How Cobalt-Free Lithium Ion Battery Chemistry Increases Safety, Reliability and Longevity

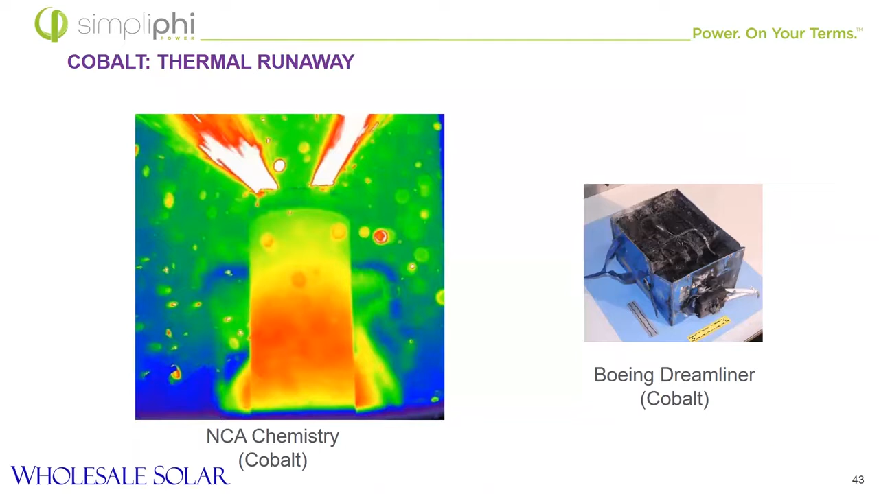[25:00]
And here's an example of, uh, the Boeing Dreamliner on the right, uh, catching on fire. Not good when you're, when you're up there in the air when things catch on fire. So 500, approximately 500 cycles for the cells prior to rapid depletion.